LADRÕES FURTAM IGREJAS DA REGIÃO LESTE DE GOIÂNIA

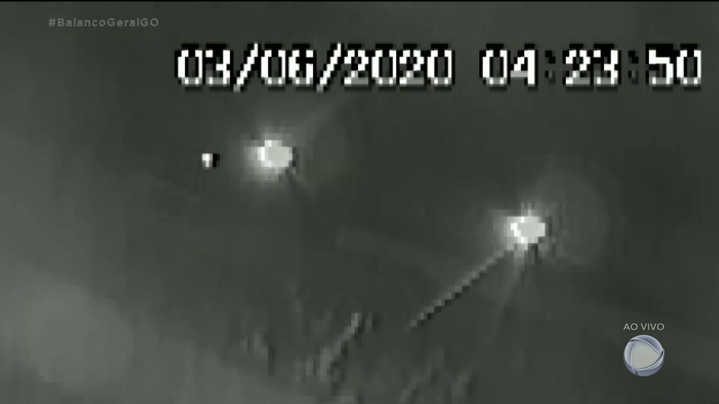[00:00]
4h23 da manhã. O vídeo mostra um homem atravessando a rua carregando um objeto nas mãos. É um bebedouro que ele havia acabado de furtar de uma igreja.
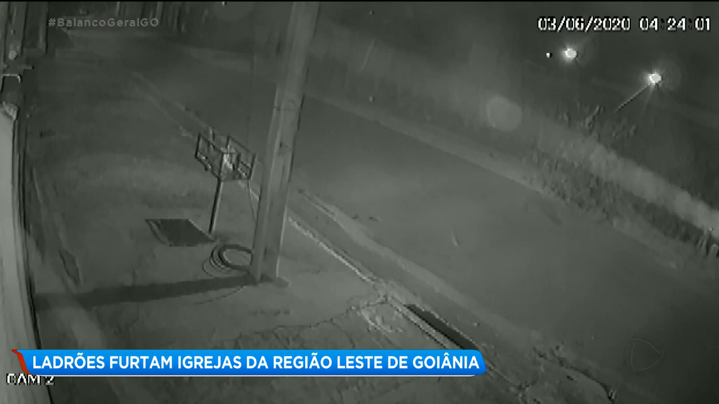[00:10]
Ele coloca o objeto na calçada e volta caminhando. Segundos depois, aparece um carro. Dentro dele está o outro bandido.
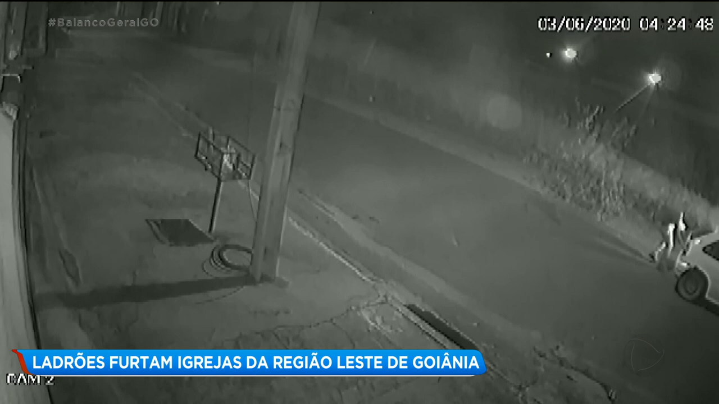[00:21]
Ele estaciona o veículo e o comparsa vai colocando os produtos furtados no porta-malas. Por este outro ângulo, o bandido aparece mais de frente. Repare que ele está com uma calça branca, camiseta e até usa uma máscara. O criminoso tem pressa para guardar os objetos no carro. Além do bebedouro, os bandidos levaram uma mesa e duas caixas de som.